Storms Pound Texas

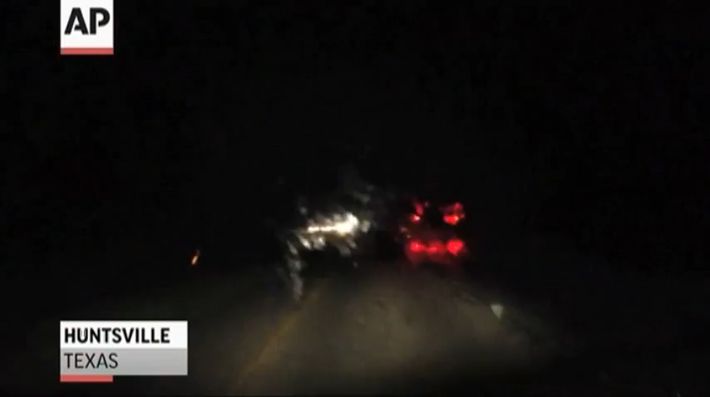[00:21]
Perhaps nothing worse than driving in hellacious rain, lightning, and perhaps tornadic activity. Here in Texas, 150 miles southeast of Dallas,
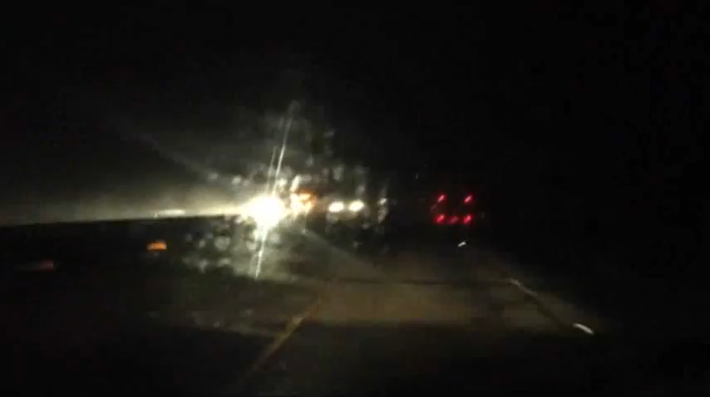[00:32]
driving through an incredible system that is crossing the state right now, that has been crossing the state all day. The rain is coming down so hard that it's hard to make my way through the interstate right now. I can feel the drag from the amount of buildup from time to time throughout this past 10 minutes.